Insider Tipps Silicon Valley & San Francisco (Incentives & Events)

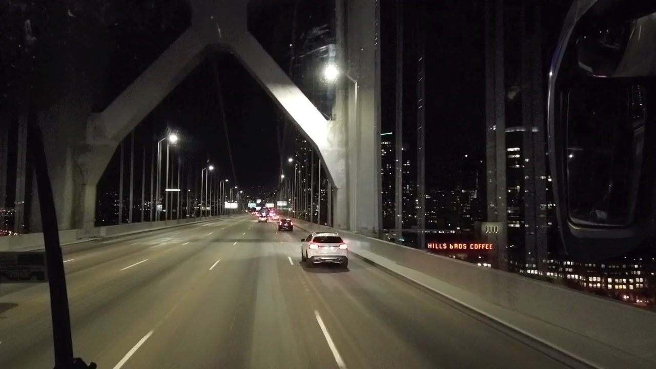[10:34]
Die abendlich beleuchtete Skyline hat eine ganz eigene Faszination. Kommen wir nun zum zweiten Teil meines Clips.